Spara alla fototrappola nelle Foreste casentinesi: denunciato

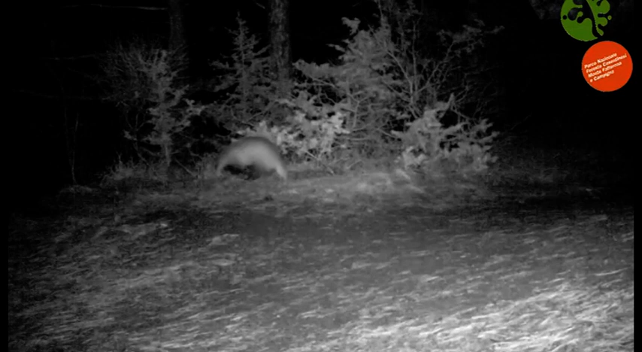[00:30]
danneggiando una delle fototrappole che l'area protetta utilizza per il monitoraggio della fauna selvatica. Il dispositivo danneggiato è formato da videocamere automatiche che riprendono con foto e filmati e che con il semplice passaggio dell'animale attivano il rilevamento ad infrarossi. Il 42enne adesso dovrà rispondere dei reati di danneggiamento,
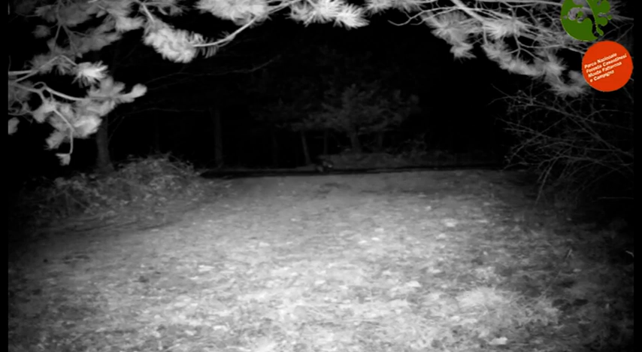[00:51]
le armi in suo possesso sono state invece sequestrate. Non si tratta sfortunatamente del primo episodio,